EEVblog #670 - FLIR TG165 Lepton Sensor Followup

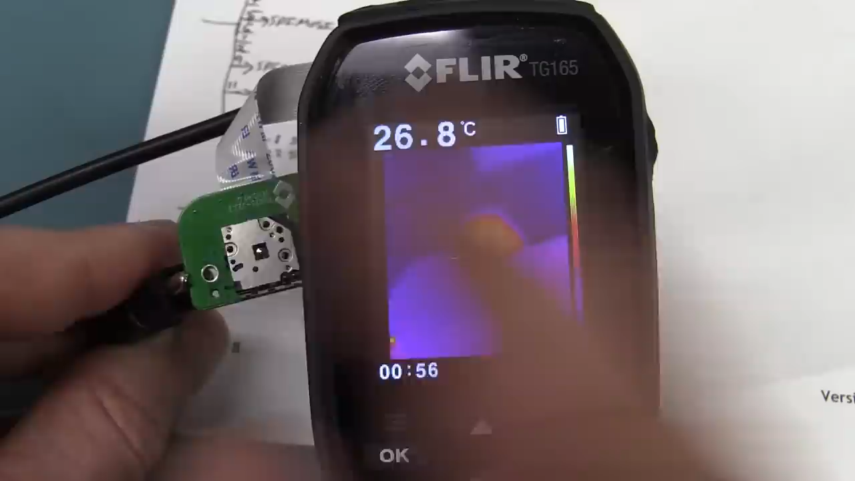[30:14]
On screen: spot 26.8°C
it looks like it is actually controlled by the Lepton sensor itself. Rather than, you know, sending the command, as I said, back to the microcontroller, and then the microcontroller deciding that it's going to activate the shutter. Now it looks like it's done in there, because it doesn't seem to be any information going back to the Lepton sensor at all, which is really interesting. Anyway, yeah, it requires, you know, if you really wanted to go into it, it requires a lot more information, and having access to those serial protocol documents would be very nice as well. Anyway, that was just a follow-up. Hasn't been a quick one. It's probably like 30 minutes or something.